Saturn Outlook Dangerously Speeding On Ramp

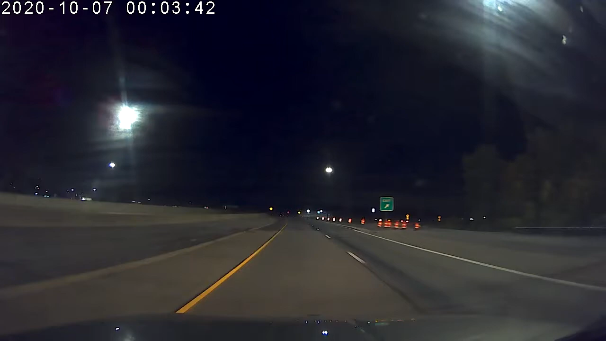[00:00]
No, like, I wasn't uncomfortable listening to that. You always managed to take me off guard. Whoa! I saw that. You're going too fast, buddy. What'd you tell me? Carla, catch me off guard. That's where I thought about that! I know, I told you. Like, it's worse at night. It's worse at night. No kidding. Spike!